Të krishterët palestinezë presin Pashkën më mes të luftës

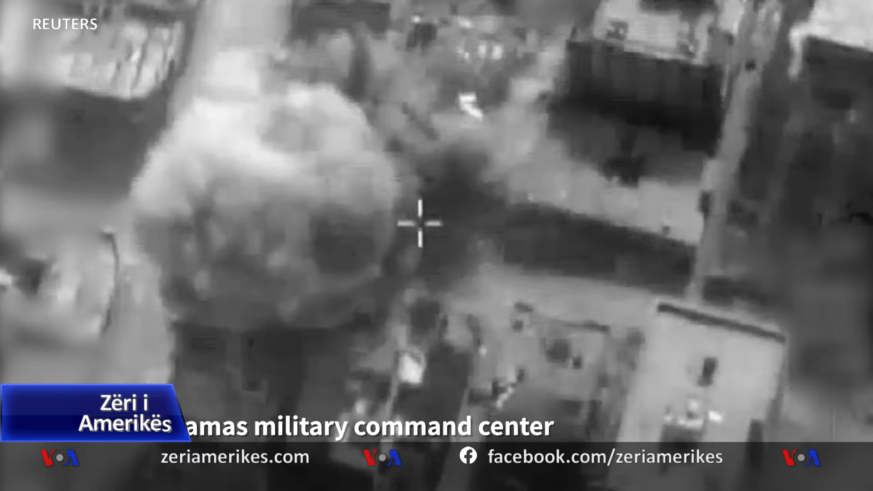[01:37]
Imazhët e publikuara nga ushtria Izraelite sot thuet se tregojnë atë që ushtria Izraelite i përshkroj si sulme ndaj objektivave të Hamasit në gaz.
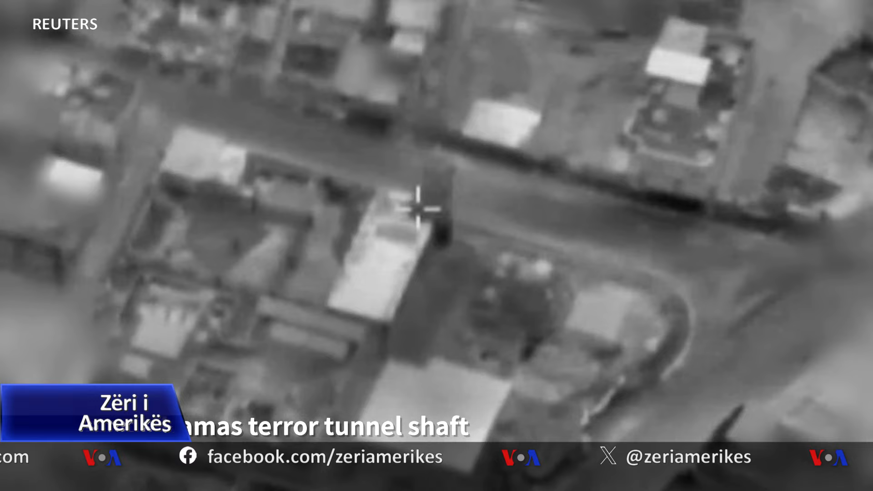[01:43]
Ushtria i përshkroju objektivat si infrastruktur që përdorën nga Hamasit dhe një hyrje tuneli.